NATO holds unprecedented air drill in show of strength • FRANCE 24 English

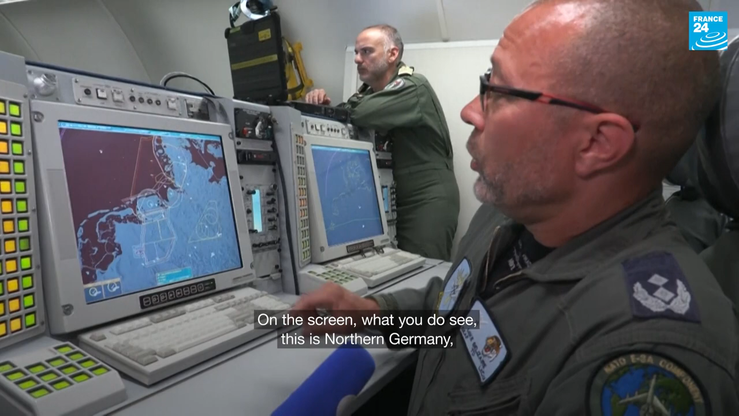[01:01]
Okay, on the screen what you do see, this is the northern Germany, you see the Netherlands over there, and this was the exercise airspace we were operating in today. So the blue dots we have here are airfields from which we